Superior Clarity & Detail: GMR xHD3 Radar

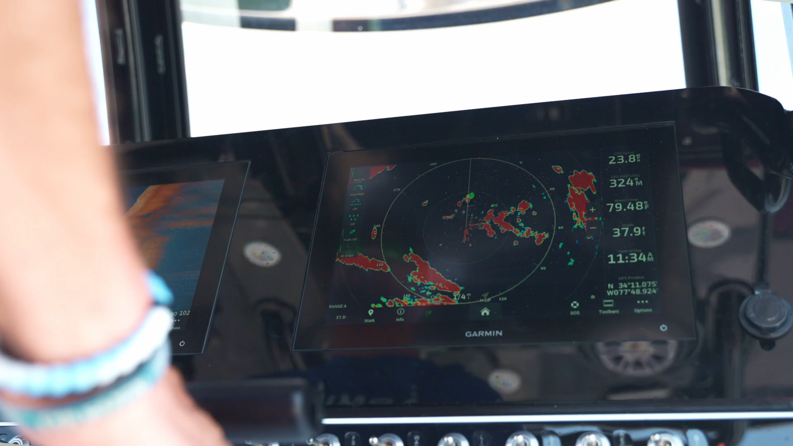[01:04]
Another beneficial feature that's new to the XHD3 Radars is scan averaging.
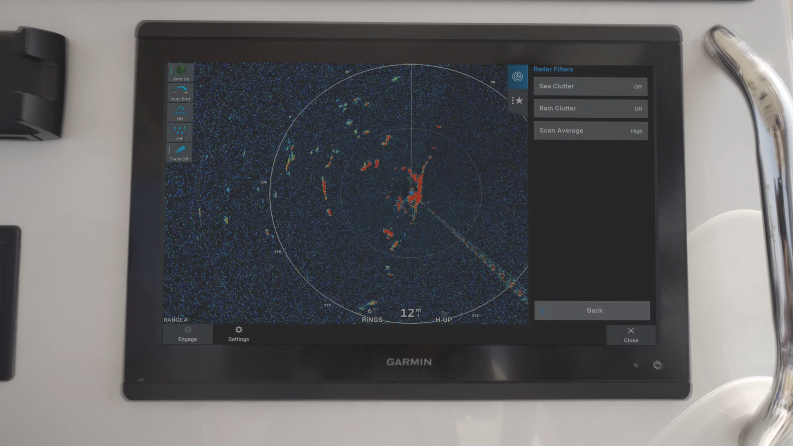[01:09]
This allows boaters to average the results of multiple scans on their radar screen,
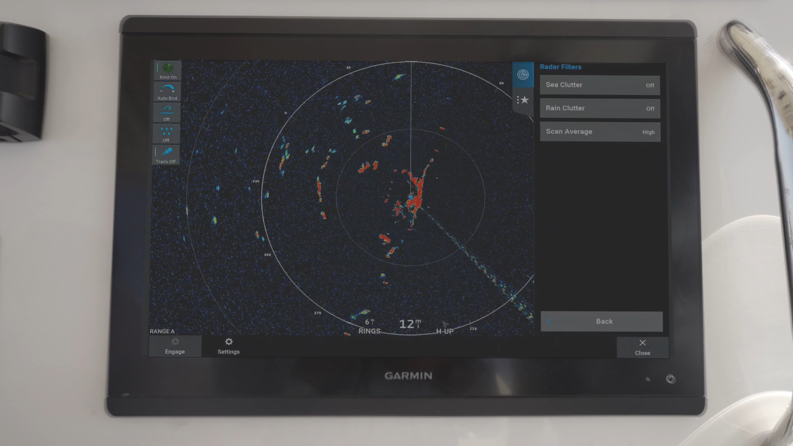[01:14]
giving them a more effective method to filter out noise while enhancing the detection of consistent targets.
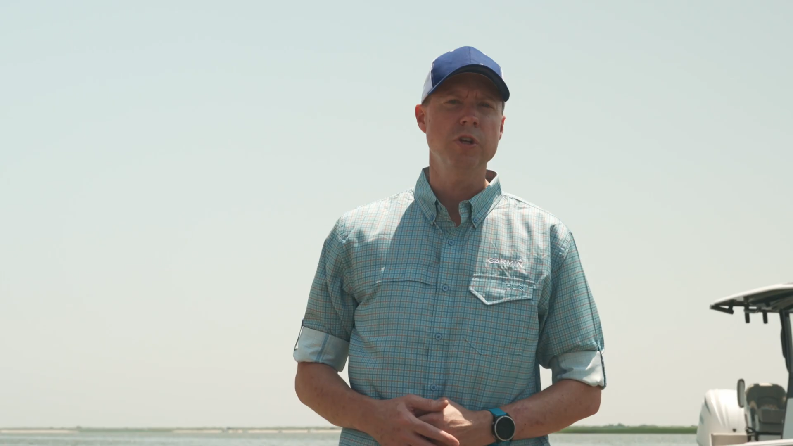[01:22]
One of the most important pieces of information that radars provide is target identification,
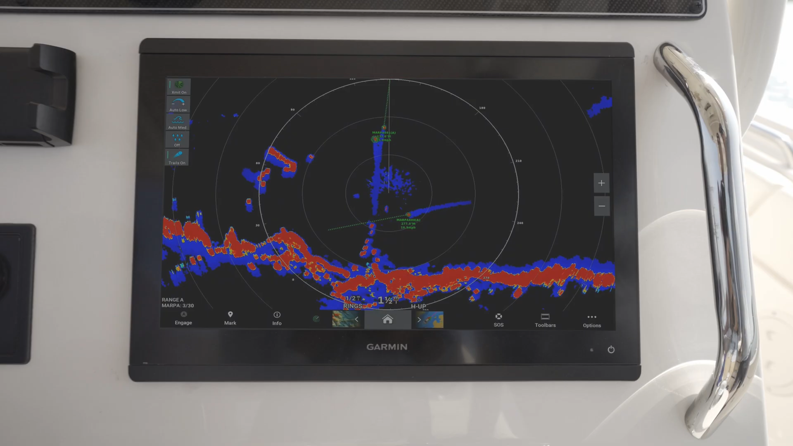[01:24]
and that is where True Echo Trails comes in handy.